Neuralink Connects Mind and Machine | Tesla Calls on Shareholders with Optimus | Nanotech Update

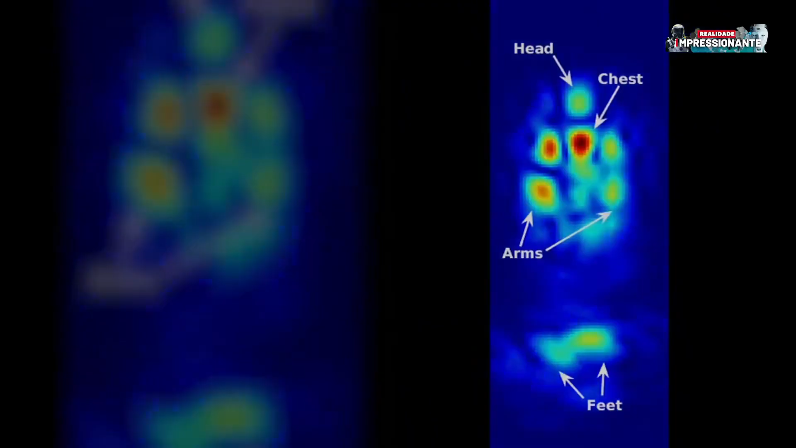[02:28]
Even with different walking styles and from various angles, the researcher Julian Tallet warns that any common router can be turned into a surveillance tool.